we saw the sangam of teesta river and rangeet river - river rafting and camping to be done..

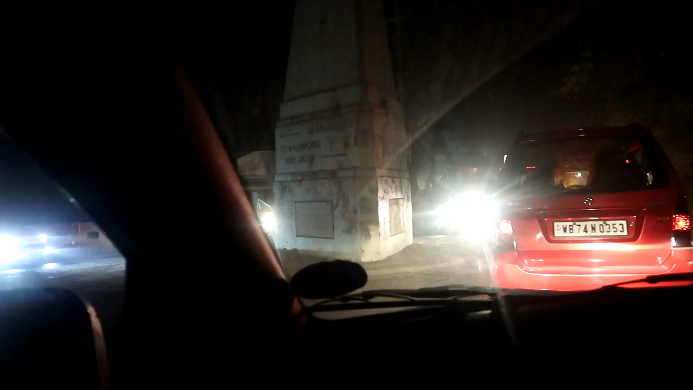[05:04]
So guys, देखिये, ये वाला रास्ता है Coronation Bridge का और ये वो वाला
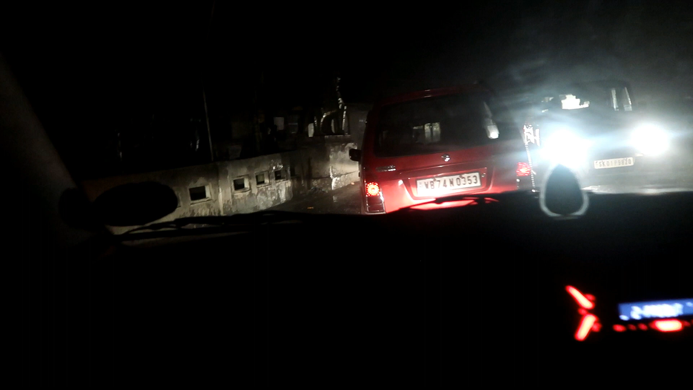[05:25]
हम लोग बहुत अच्छे से आगे और यह देखिए यहाँ पे शेयर वेर भी बना हुआ है बिकॉस
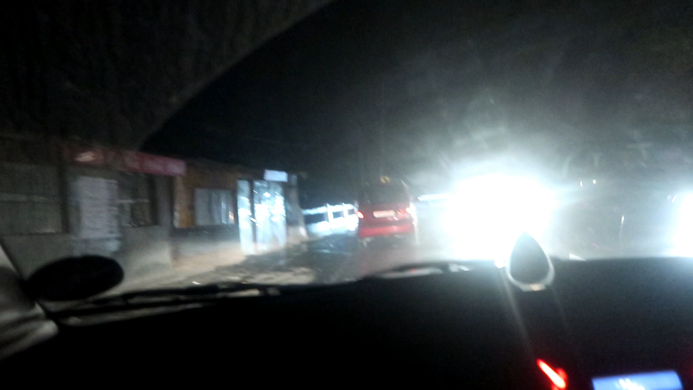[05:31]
इसका नाम ही बाग पूल है यह ब्रिज का हिंदी में अब हम सिली गोडी के
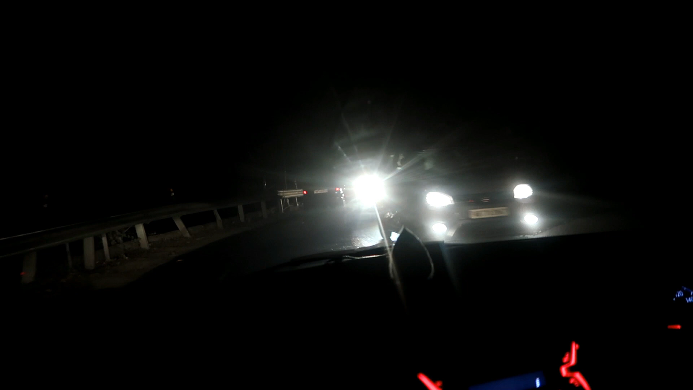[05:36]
लिए निकल चुके हैं तो सिली गोडी जल्दी ही पहुच आएंगे सो या लेट्स गो सो